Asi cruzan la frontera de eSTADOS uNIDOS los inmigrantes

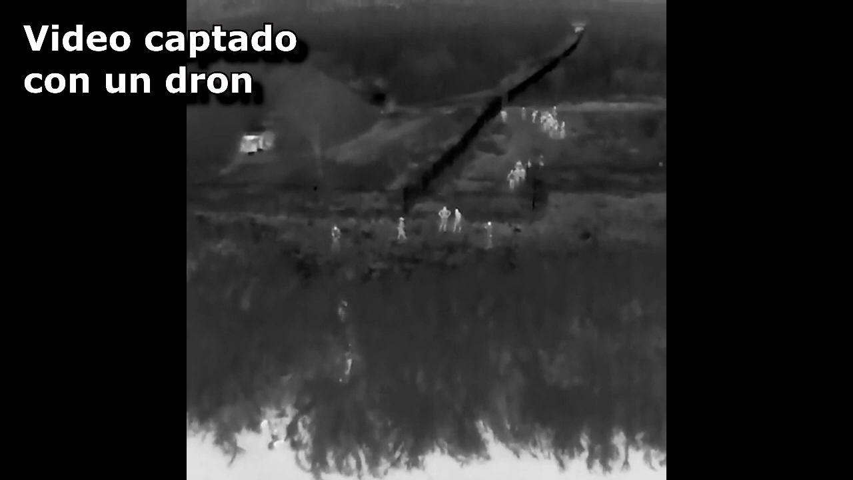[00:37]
Hello my friends, my beautiful friends, we are here in a new video.
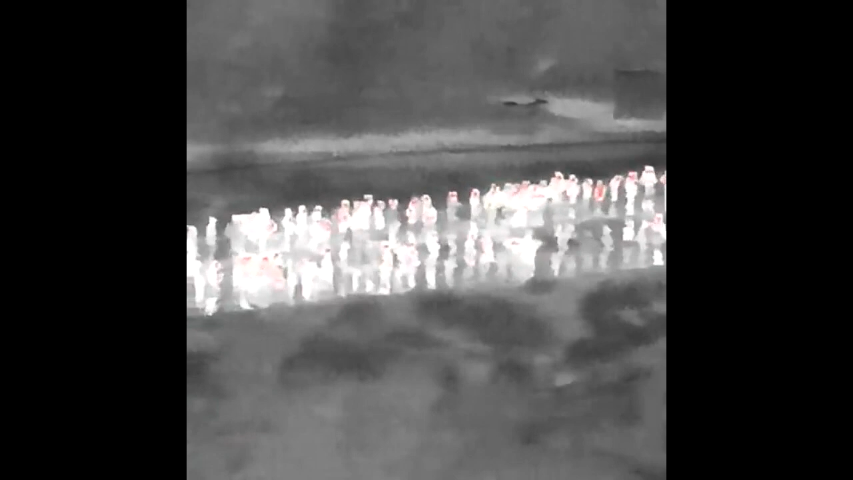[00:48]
And it's that migration is one of the issues of the bilateral agenda between the United States and Mexico. But the flow of migrants between the borders of both countries is still high.
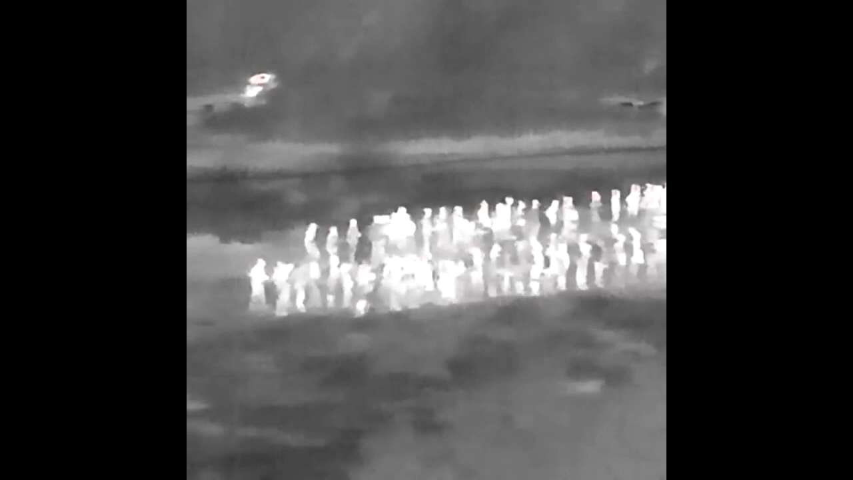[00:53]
Un drone, using thermal cameras, captured more than 400 people to cross the U.S.
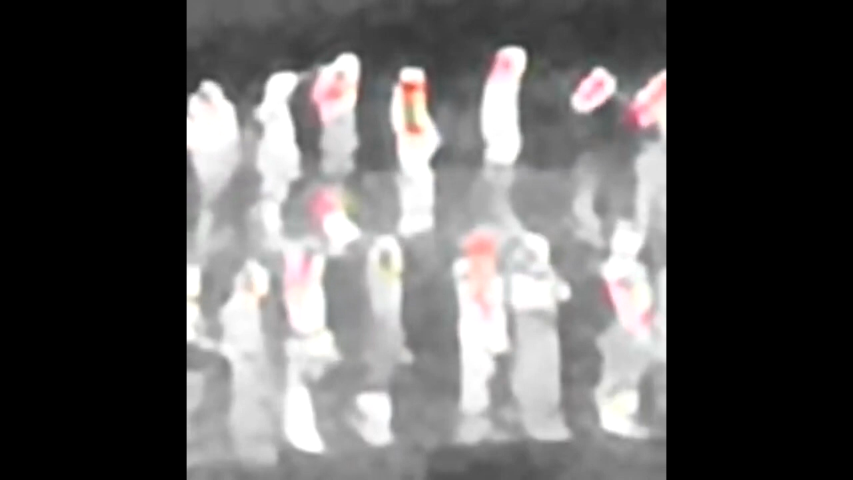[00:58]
by one of the various crosses not authorized in the region.
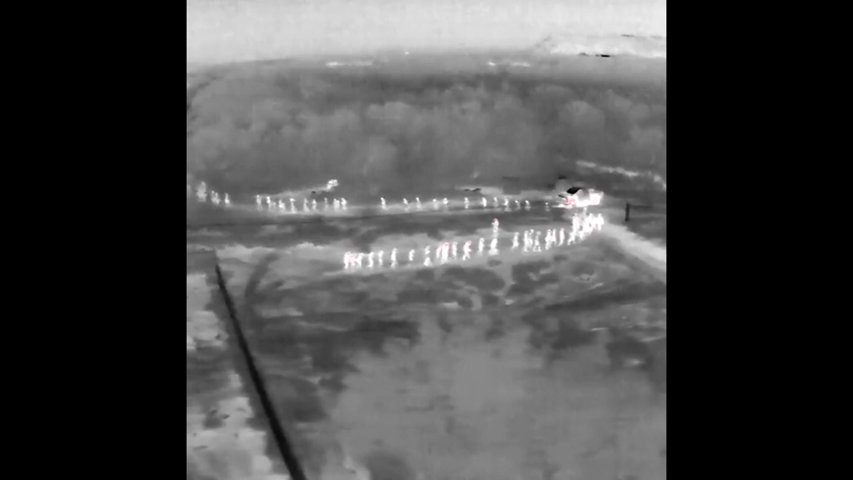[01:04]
In the images of the video, you can see hundreds of people cross Eagle Pass, Texas, USA, in a legal way, according to Fox News,
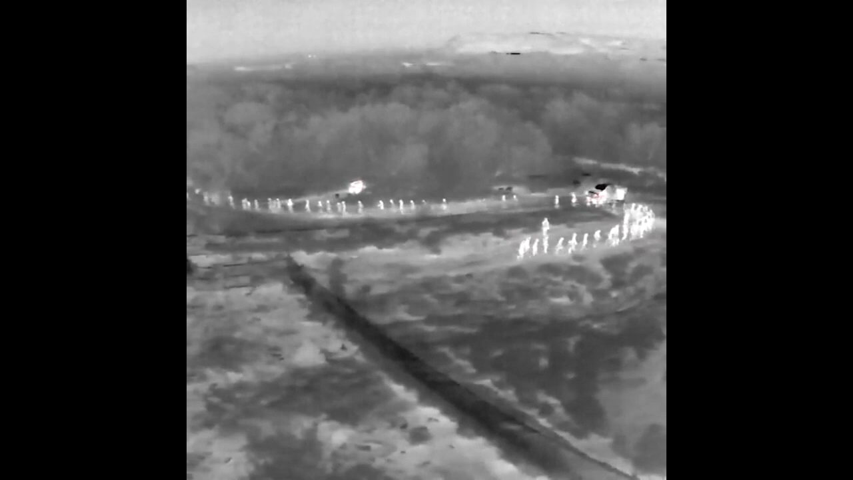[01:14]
which shared the images that we are currently seeing through social media.